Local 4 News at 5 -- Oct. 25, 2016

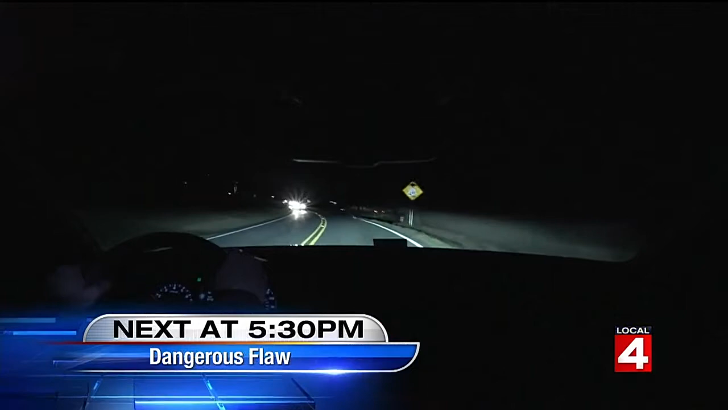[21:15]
And shining a new light on a dangerous flaw, the big issue with some of America's most popular pickup trucks. Next.